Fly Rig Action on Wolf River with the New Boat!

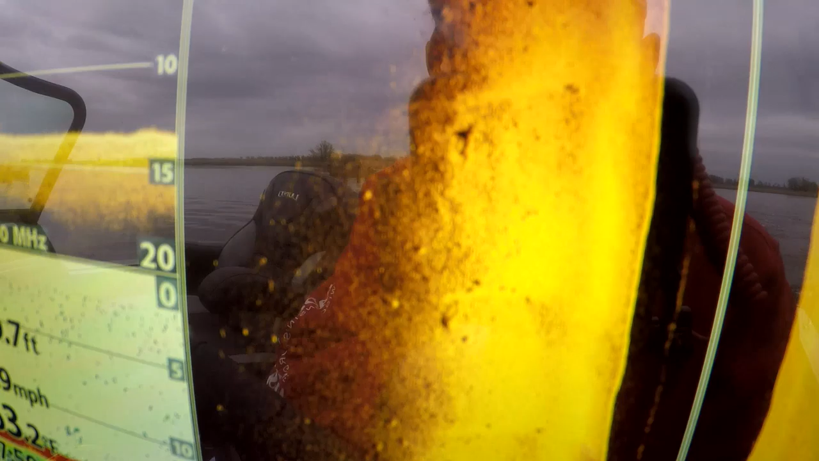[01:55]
I know it's hard to see. I don't have a memory card in here.
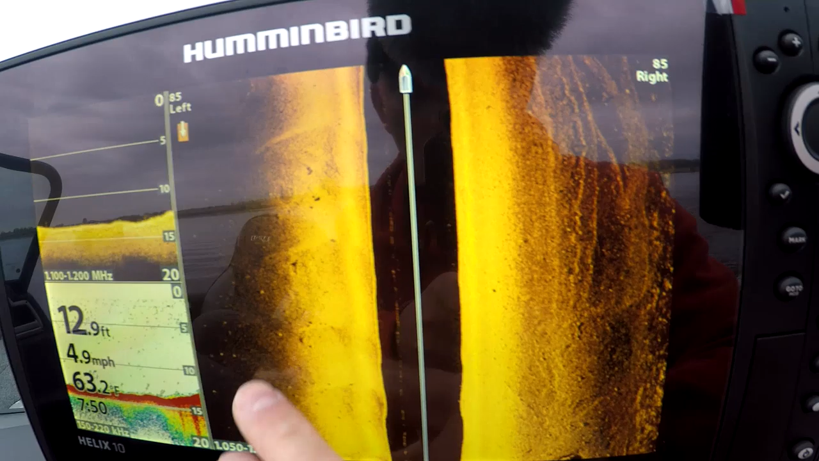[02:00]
On screen: depth 12.9 ft, water 63.2°F, speed 4.9 mph
All the specs right up on here, you can see them stacked in here. I don't know.
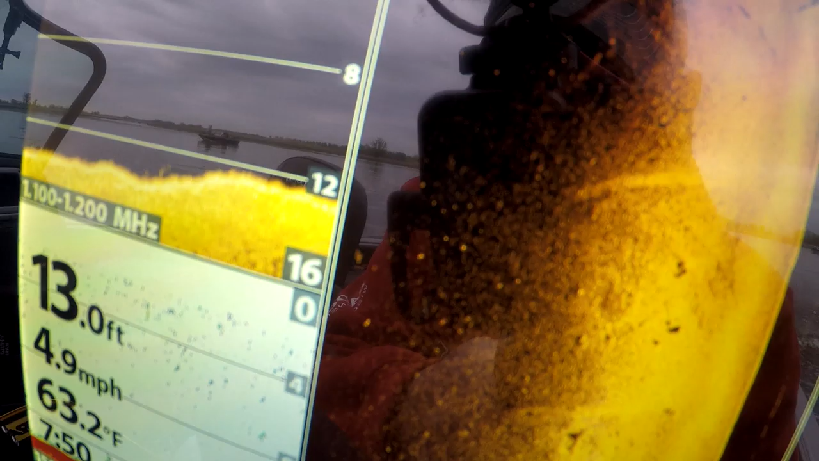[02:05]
On screen: depth 13.0 ft, water 63.2°F, speed 4.9 mph
Hopefully you can see them. But they're in there. They're all fish.
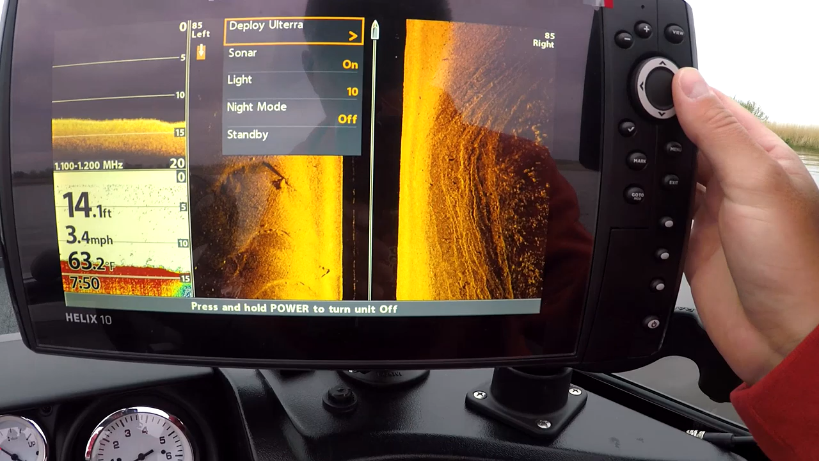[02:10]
On screen: depth 14.1 ft, water 63.2°F, speed 3.4 mph
Let's get the Altera going. Oh, baby, that's where it's at right there.